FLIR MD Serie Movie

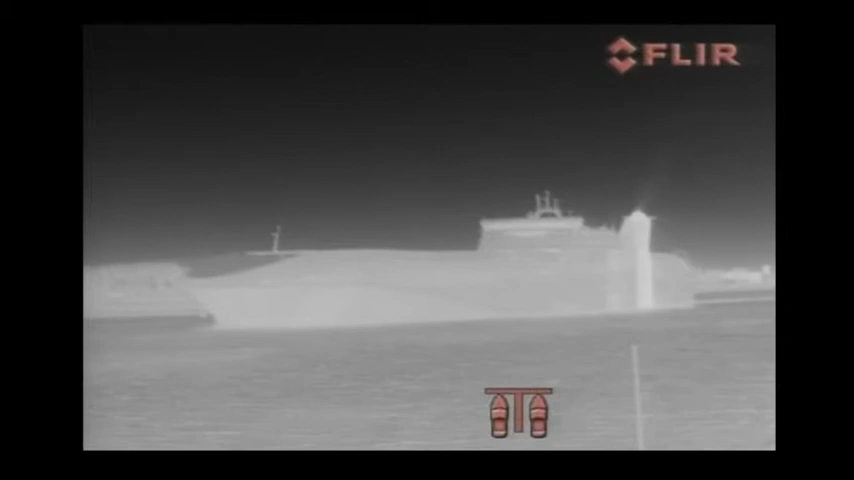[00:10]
They help with navigating around obstacles, collision avoidance and finding people in the water at night. Simple to mount and easy to integrate into your existing electronics,
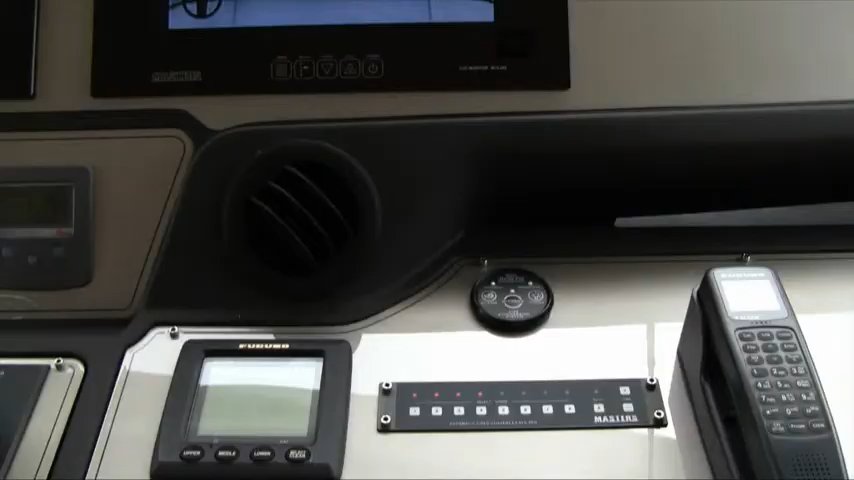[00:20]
MD Series outputs standard analog video that can be easily displayed on any monitor at the helm or other monitors on the vessel.
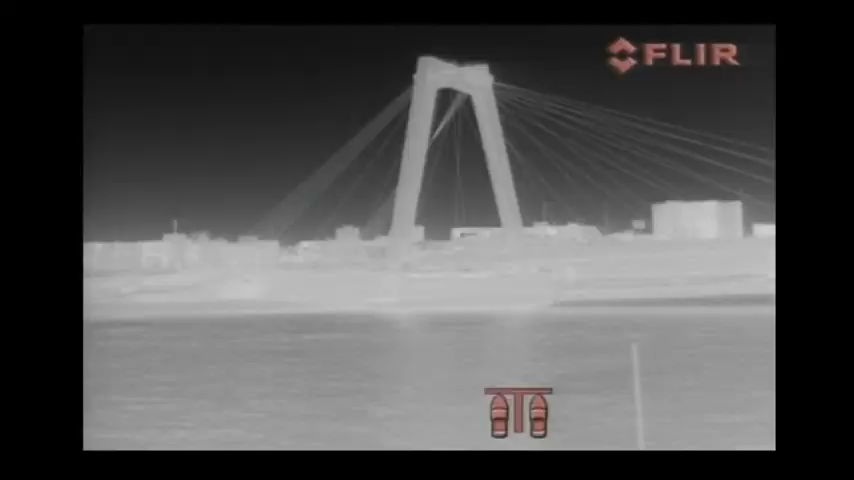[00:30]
The MD Series produces crisp thermal images of 640x480 pixels.
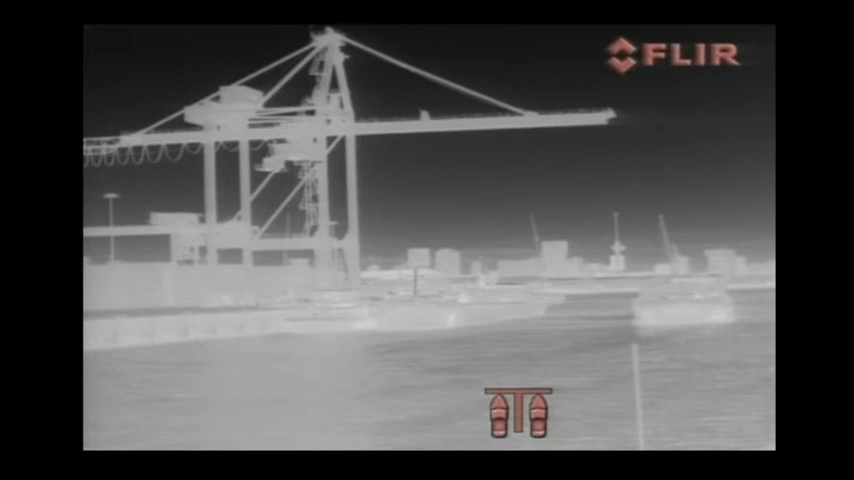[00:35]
Users who do not need this high image quality can choose a 320x240 pixel version.